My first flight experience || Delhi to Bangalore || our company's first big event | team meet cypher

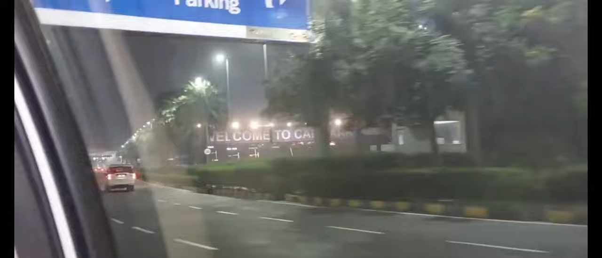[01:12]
हम आ गए हैं इंटरनेशनल इंदिरा गांधी एयरपोर्ट टर्मिनल 3 और ये